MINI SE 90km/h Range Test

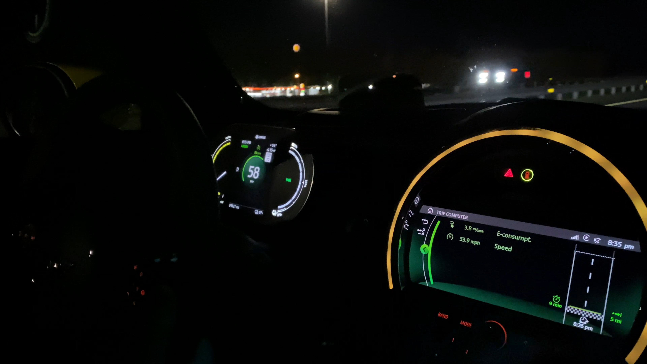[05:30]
He had set it at 58 before I could get my GPS speed app up to 56 miles per hour.
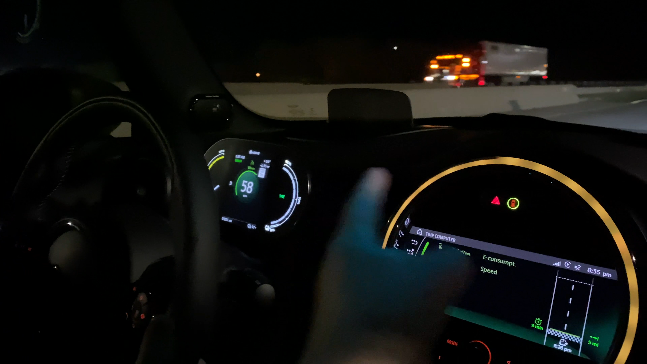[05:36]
And 58 is exactly 56. Again, 56 is 90 kilometers per hour. I think this car will be really popular in Europe.
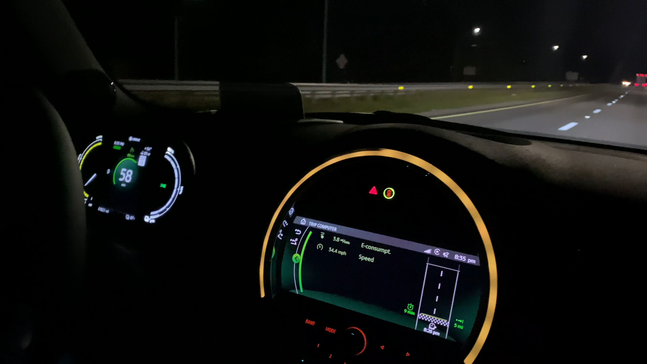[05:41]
So it's important that we get representative results from, uh, from, from their side as well. Um, yeah, just cruising down the highway and it's a really great car in here. A great place to pass the time because we'll be spending some time in this tonight.
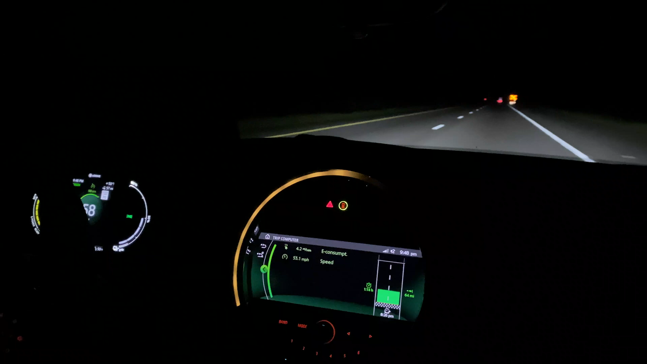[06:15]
We've been having a blast driving the Mini. You can see our battery display.
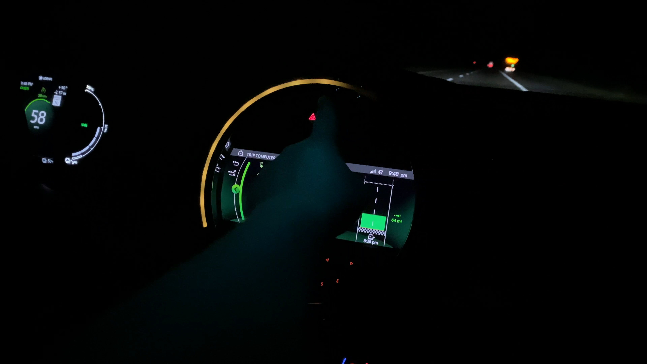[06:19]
This whole side is dark now because we are at exactly 50% state of charge halfway. We've driven 65 miles, roughly 64.5, I think 64 and a half, 64 and a half.
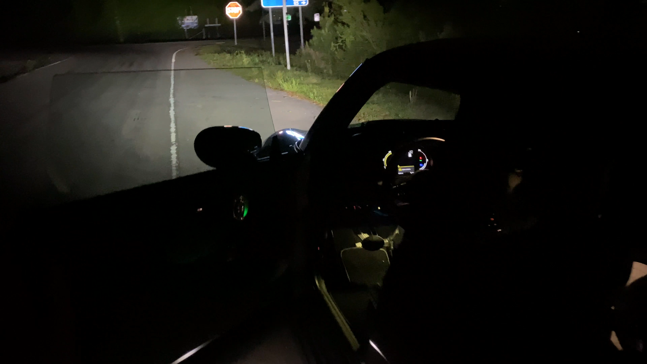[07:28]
but not completely every inch of it, but it's close enough. I don't know if you can see, but this Mini just looks gorgeous at night.
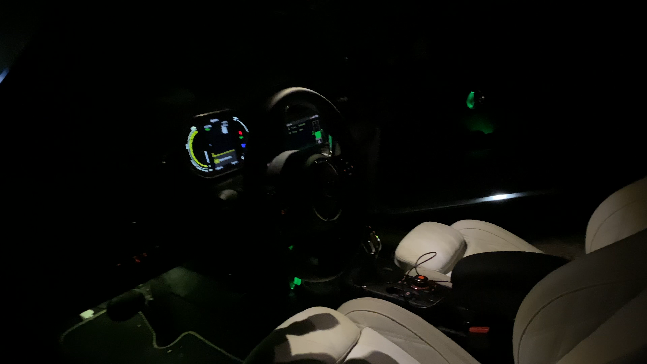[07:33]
The headlights are crazy, crazy bright.
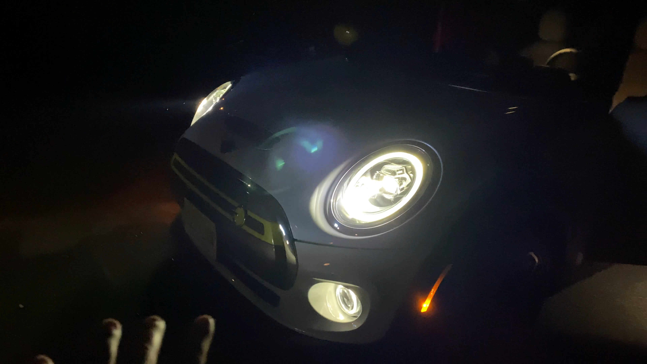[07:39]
They're the LED units of course, and LED fogs with turning lights.
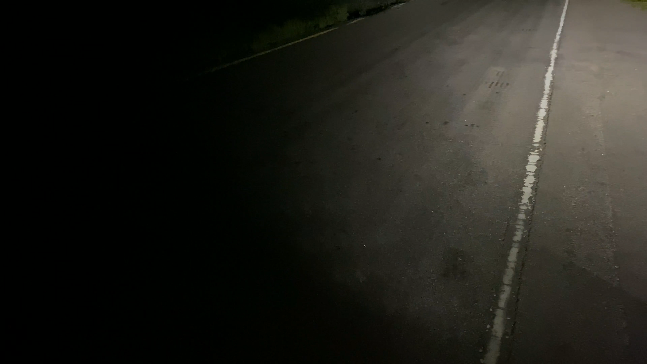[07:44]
So when you turn the lights all the way, it lights up the whole side of the road, blows away the headlights on the Model 3, like night and day difference, literally.
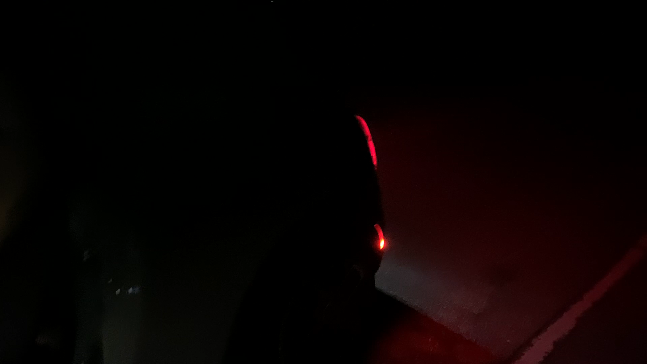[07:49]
And, uh, yeah, I'm going to take over this leg and, uh, not drive like a typical Kyle Connor driver.
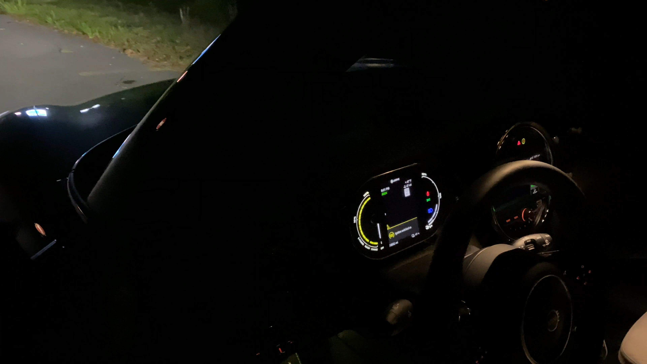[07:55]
The Mini has automatic high beams. I have them selected. No one's around.
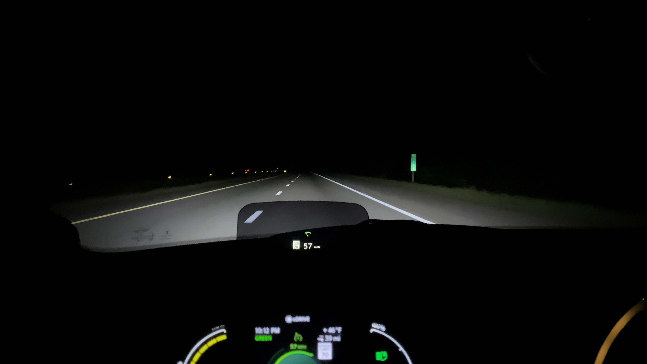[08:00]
They should click on here. There they go. And it doesn't come up on camera, but they are crazy, crazy bright. Goes all the way to the tops of the trees. I mean, Tesla just needs to spend a half a night in a, uh, BMW group vehicle equipped with their highest, you know, laser light or LED headlight equipment. And it's just crazy how good these headlights are.
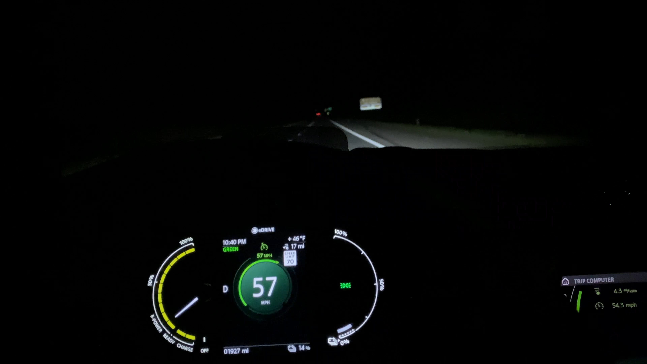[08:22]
Trip update. We just reached EPA rated range at 15%.